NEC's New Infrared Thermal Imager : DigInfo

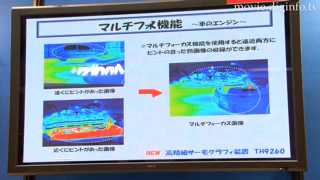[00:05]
Processing thermal information is very important when working on machines or in factories to prevent malfunctions from overheating. So NEC has created their new infrared thermal imager TH9260,
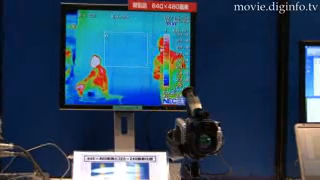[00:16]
which has better image quality and control to make inspection easier.
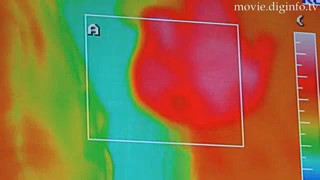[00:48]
The camera also measures and displays visual and thermal images simultaneously, so hot spots can easily be identified.
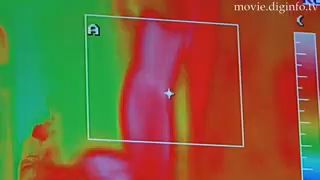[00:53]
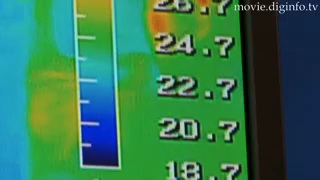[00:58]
The temperature readings are accurate within 2%, and the camera is equipped with a laser pointer for accurately targeting the desired object.